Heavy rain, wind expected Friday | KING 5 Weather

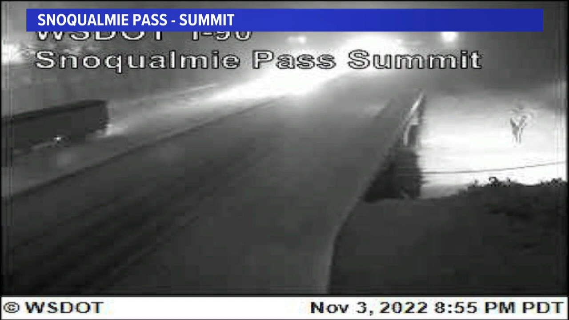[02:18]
So this is what it looks like. It's going to be snowy into the early morning hours. And then the snow levels are going to rise.